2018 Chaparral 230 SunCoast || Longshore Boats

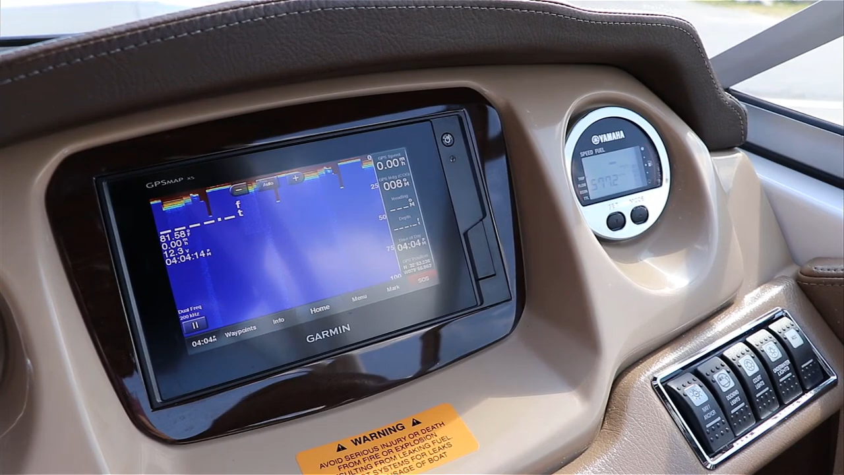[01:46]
It's capable to do everything what you want, come with different combos, charge, navigation charge, sonars, etc.